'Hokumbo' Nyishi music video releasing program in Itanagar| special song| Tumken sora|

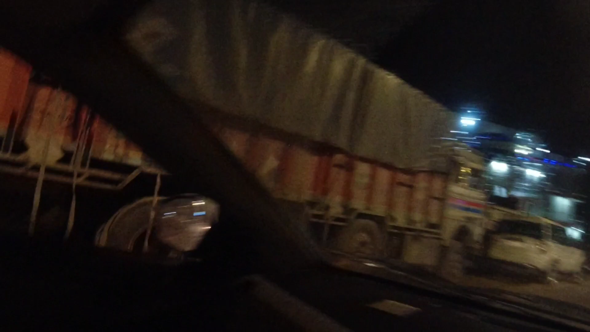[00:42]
आ गया हमारा होटल टोडो और हमारे साथ आए हैं हाय मिस्टर अनंत. ओहो यहाँ तो गाड़ी पूरा भर्ती हो गया.